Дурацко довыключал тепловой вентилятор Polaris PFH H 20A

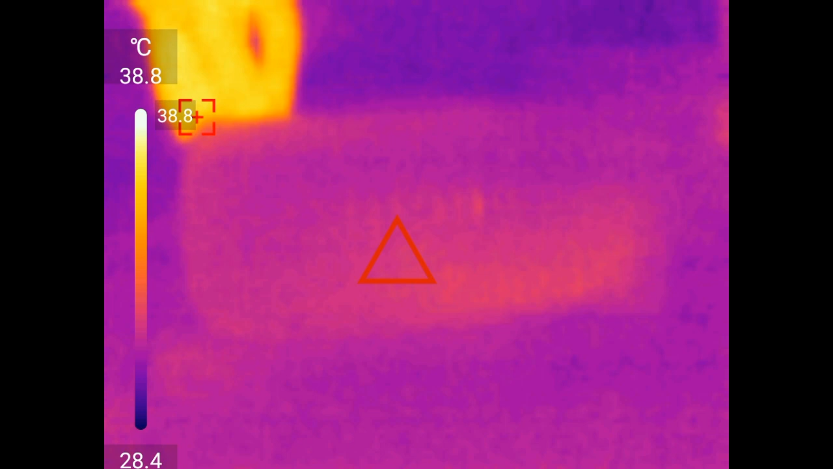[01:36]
On screen: scale top 38.8°C, scale bottom 28.4°C
пока сейчас включу первый режим вот температура сразу резко поднимаясь
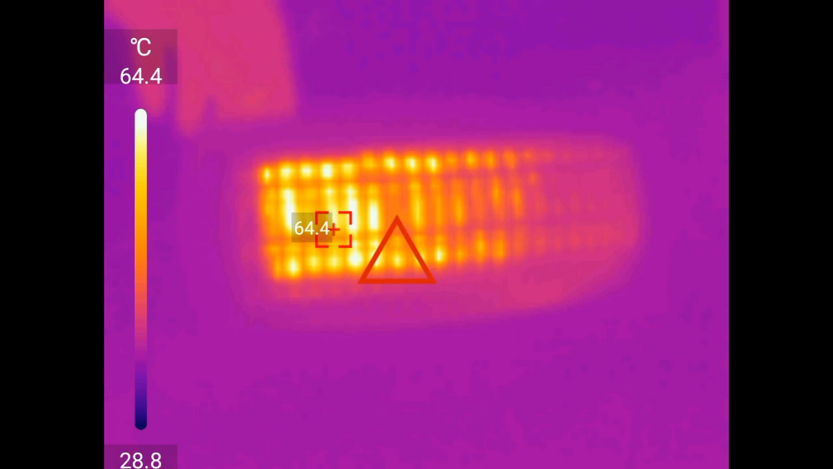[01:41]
On screen: scale top 64.4°C, scale bottom 28.8°C
он уже 70 80 ну там где-то до 100 поднимается при первом режиме от уже 90 вот включая второй режим все и температура просто взлетает там
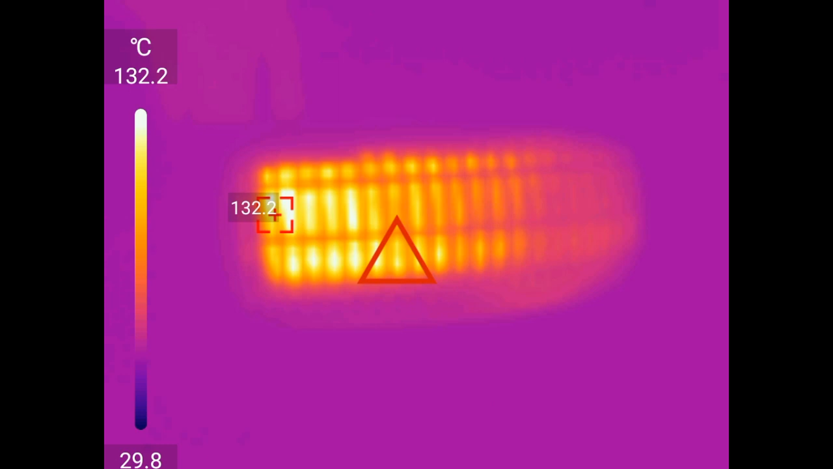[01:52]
On screen: scale top 132.2°C, scale bottom 29.8°C
уже 130 180 тут тепловизор подвис сейчас уже там он 190 206 то есть температуру 210 градусов уже офигеть это если бы это в таком случае если резко выключить все эти 210 градусов нагреют тепловой предохранитель и он просто выйдет из строя вот то есть надо вот сейчас включил вентилятор вот он остывает уже чисто вентилятором и
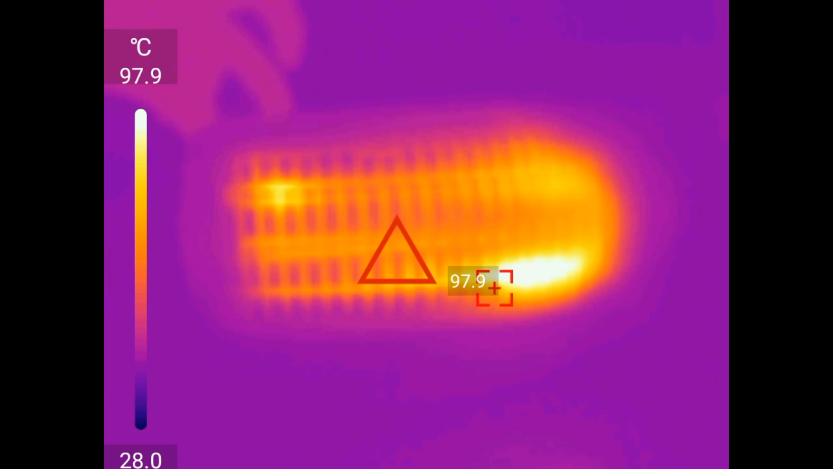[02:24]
On screen: scale top 97.9°C, scale bottom 28.0°C
все секунд там 5 10 и все и потом уже можно выключать вот тепловой предохранитель который перегорает он рассчитан всего лишь там на сто семнадцать градусов
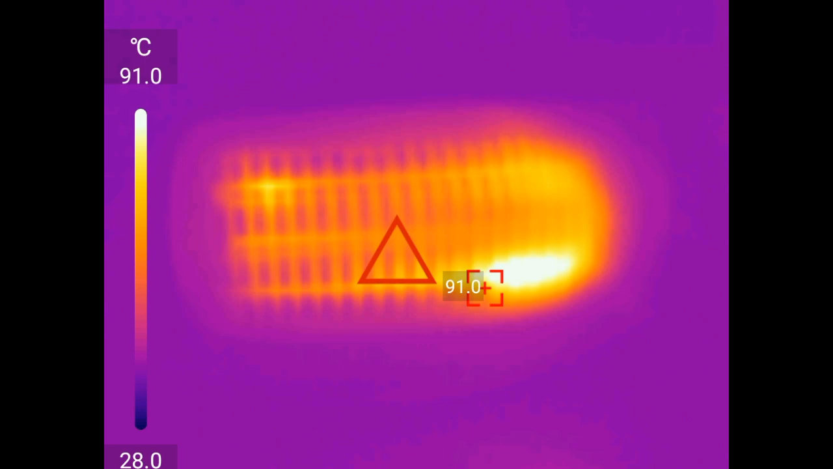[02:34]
On screen: scale top 91.0°C, scale bottom 28.0°C
или на сто тринадцать вот но это как бы сделано то есть